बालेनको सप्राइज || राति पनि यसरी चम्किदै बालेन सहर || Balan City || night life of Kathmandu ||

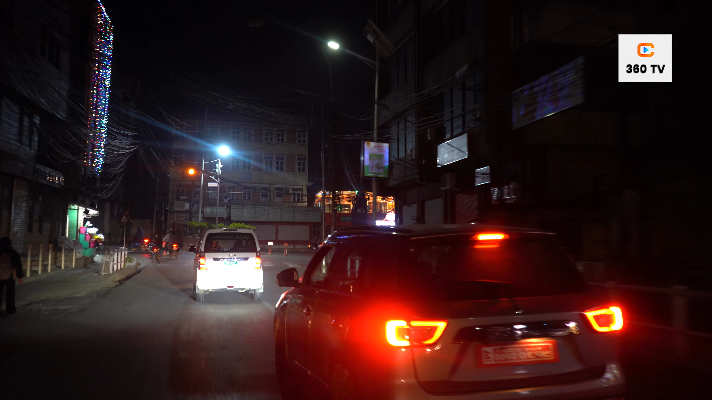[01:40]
आउनुहोस् दर्शकवृन्द, आज हामी काठमाडौँ महानगरपालिकाका त्यस्ता विभिन्न ठाउँहरूमा तपाईँहरूलाई लिएर जानेछौँ जहाँ काठमाडौँ महानगरपालिका धपक्कै बलेको छ,